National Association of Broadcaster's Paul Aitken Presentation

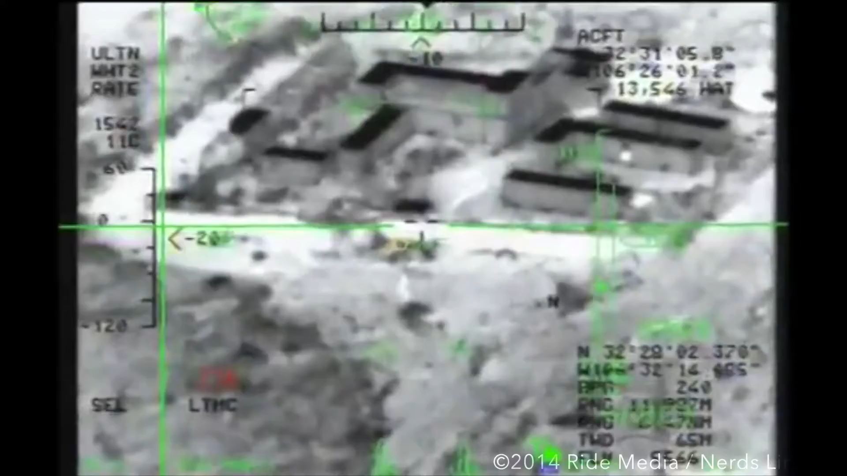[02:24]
We can easily make out people from five, six miles away.